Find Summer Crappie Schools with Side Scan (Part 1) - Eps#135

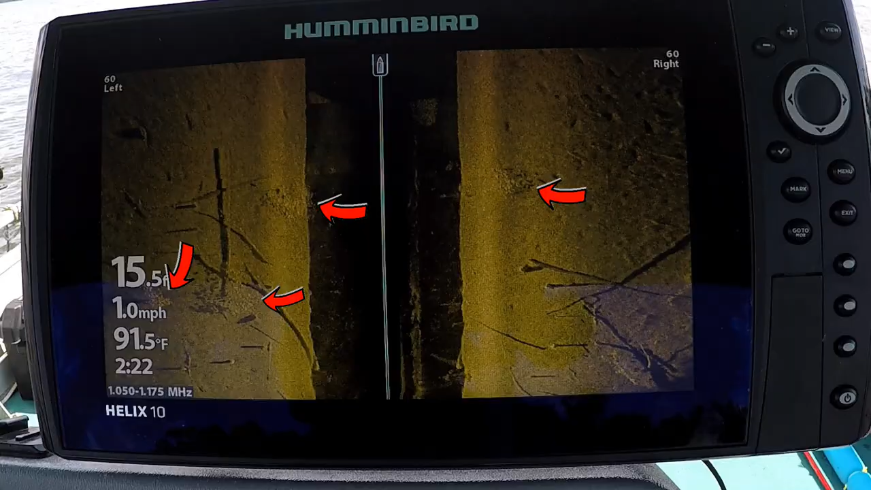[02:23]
On screen: water 91.5°F, speed 1.0 mph
But today's video is I want to show you how to use your side imaging to find crappie schools. You know, I'm not going to tell you where to use it at yet. That's going to be another video.
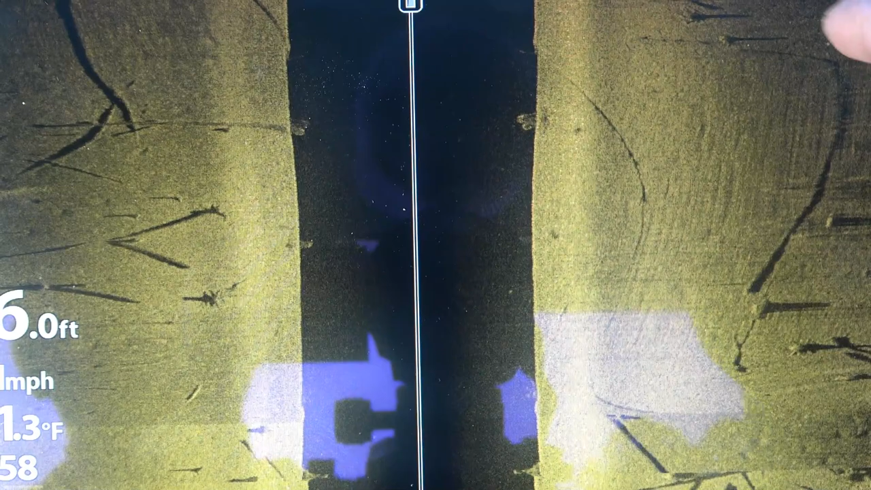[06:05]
Now I also like to set my side range right and left.
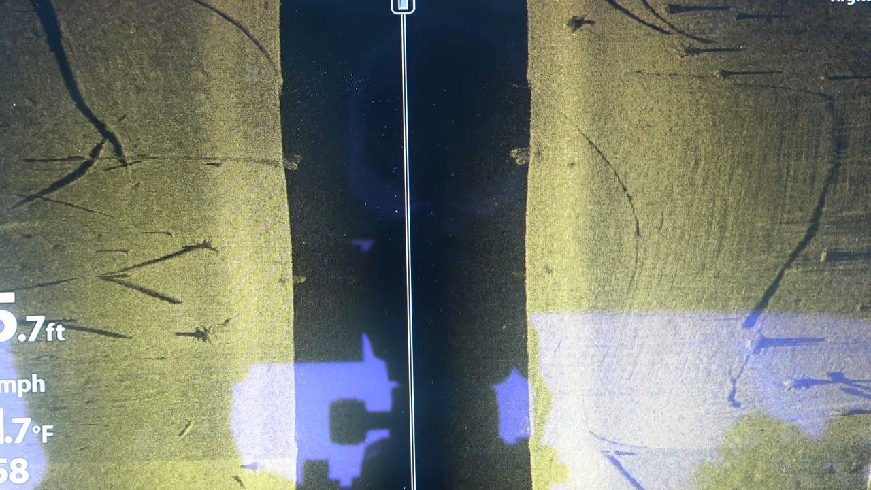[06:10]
I like to set it on 60 because eventually you'll get used to what you're seeing. Look, there's a school of bait fish coming up right there.
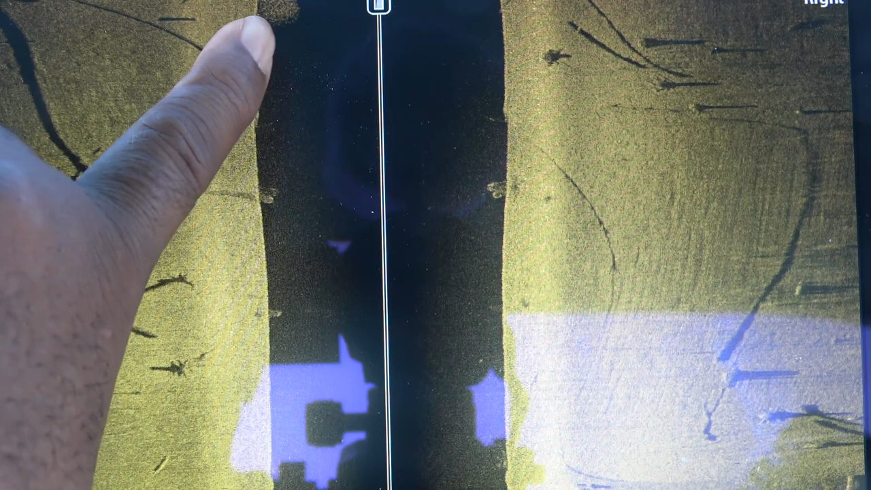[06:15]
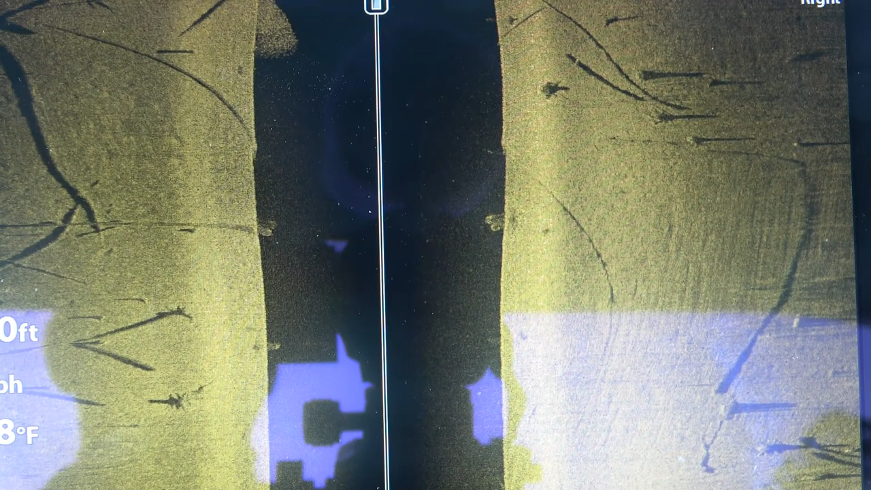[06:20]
Now when you're adjusting your sensitivity, I'm going to click menu here again.
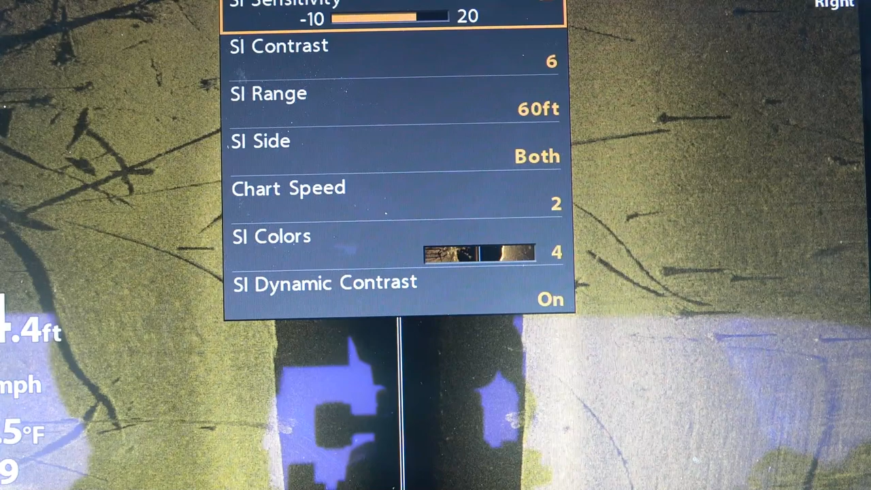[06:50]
So the contrast, I want to show you how to set that contrast.
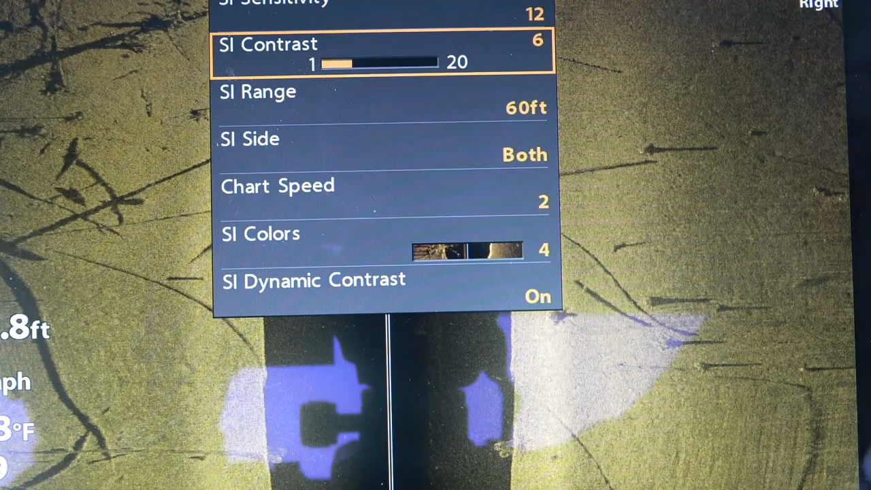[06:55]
My contrast is on 6, and I'm going to increase the contrast.
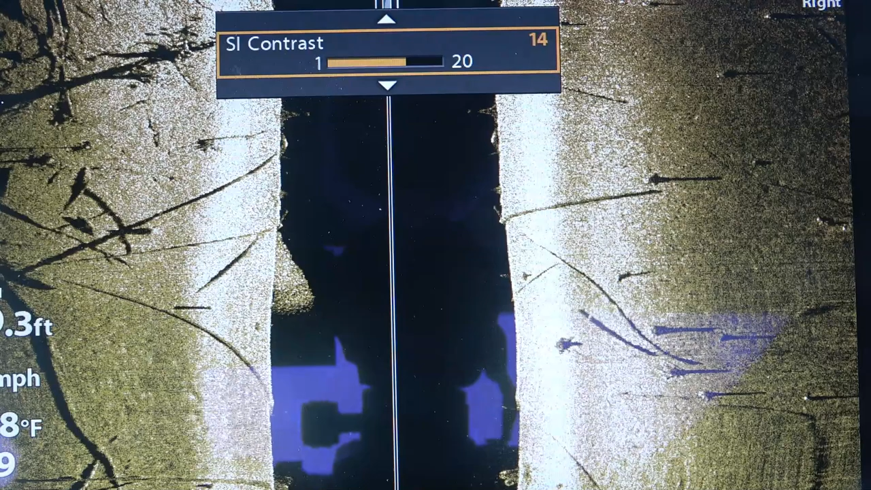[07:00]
You see how directly beneath the boat where that signal is hitting, you see how it turned white? What you want to do there is you want to turn that contrast down.
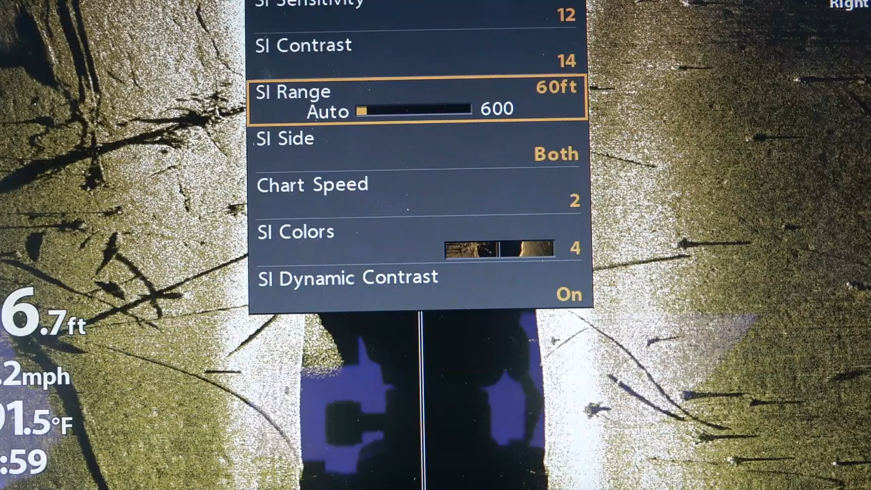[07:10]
You want to turn that contrast down. Notice the white portion starts to go away.
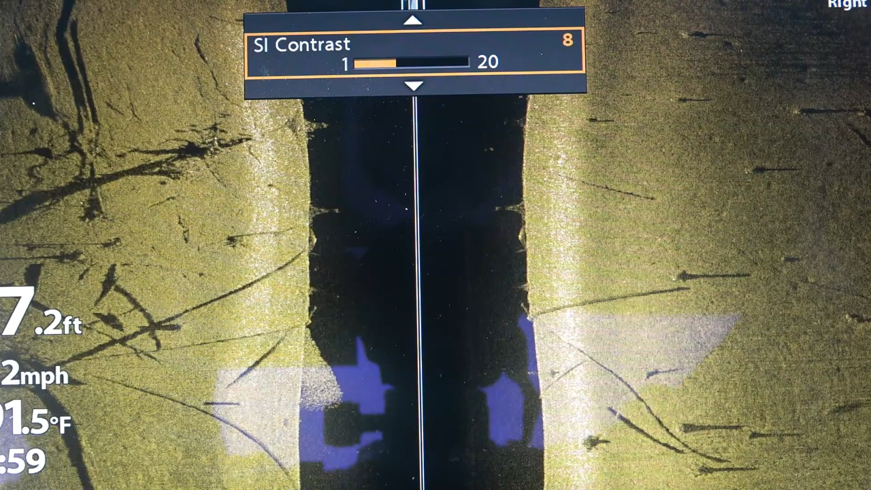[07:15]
You see that? And what I like to do is have just a teeny tiny bit, so you can see just a little bit.
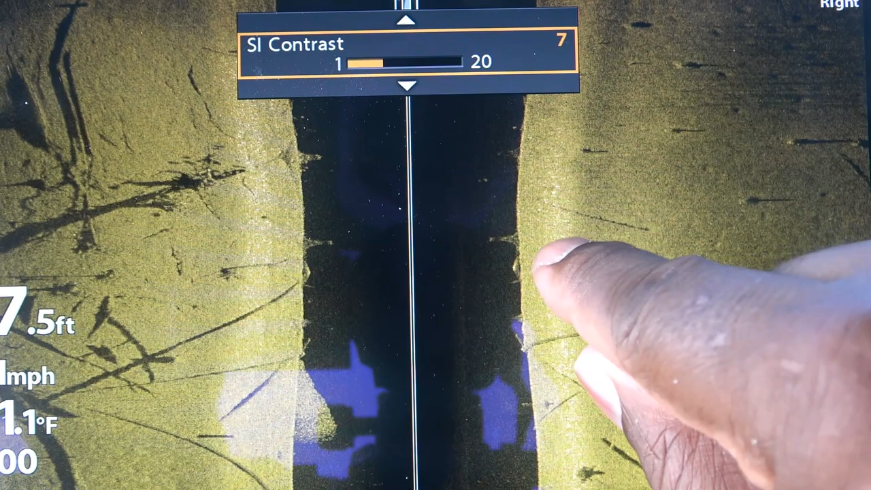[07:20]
Or you can go ahead so you don't hardly see any at all.
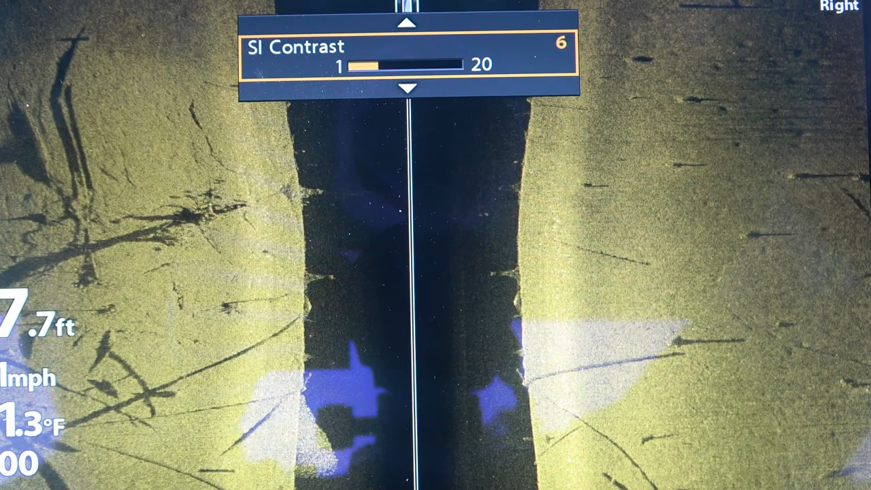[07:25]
That's how you know when you get it properly set. Now, if you have it so it's too bright like this,
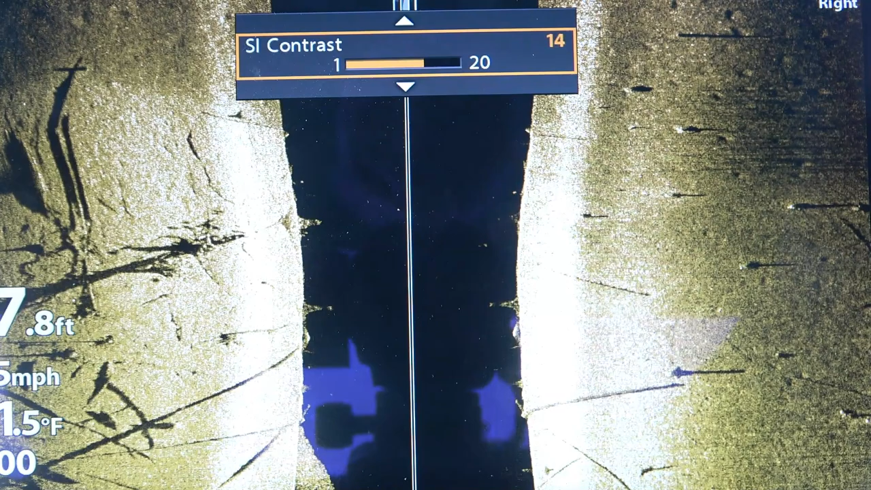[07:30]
and I started out, I used to use mine that way, but I found out that's probably not ideal. You want to go ahead until you see just a teeny tiny bit, or one click more, none at all. So, look at there.
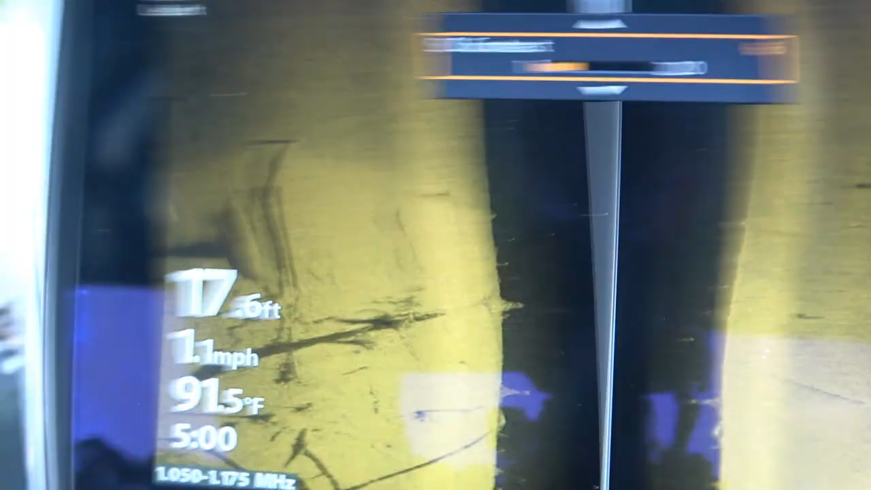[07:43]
On screen: water 91.5°F
There's some shadows. Ooh, hit the camera.
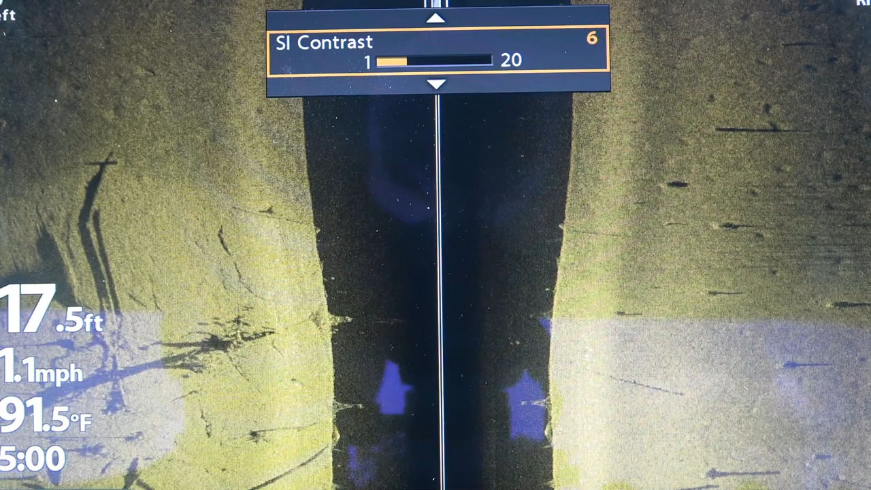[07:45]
On screen: depth 17.5 ft, water 91.5°F
But you see those shadows right in there? Look at those shadows in there. That's fish. That's fish right in there, those shadows.
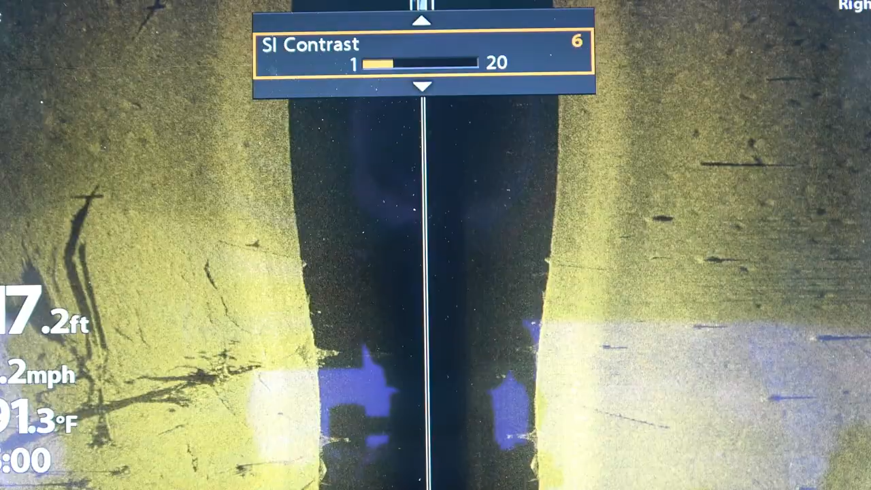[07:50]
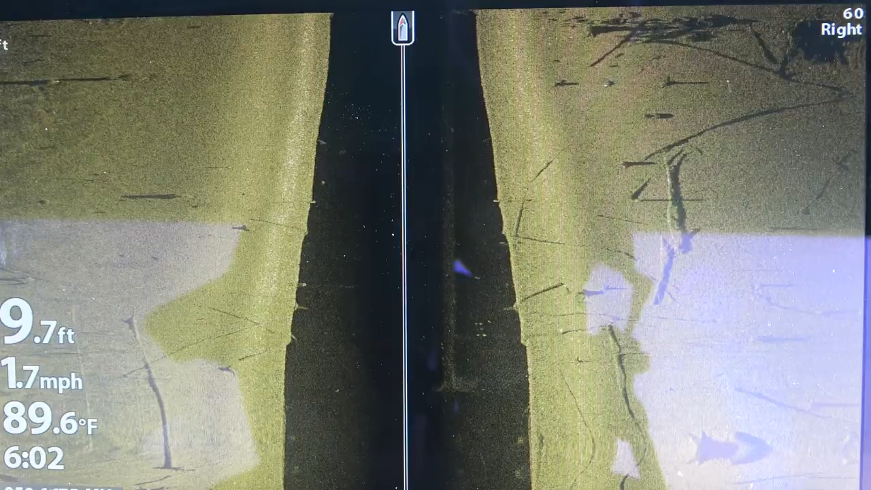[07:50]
On screen: water 89.6°F
So, as you can see these shadows over here? These shadows, the fish are right over in here.
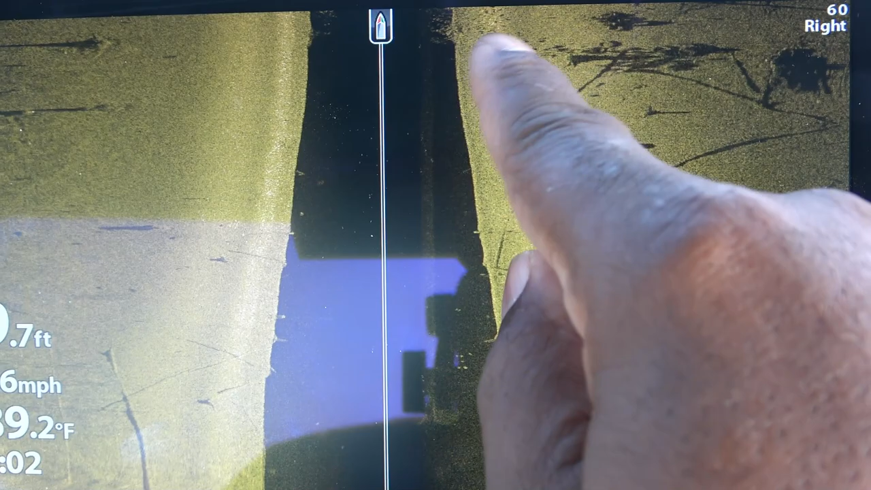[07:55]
And they're catching. Now, some of these are stumps and debris and stuff that's over there.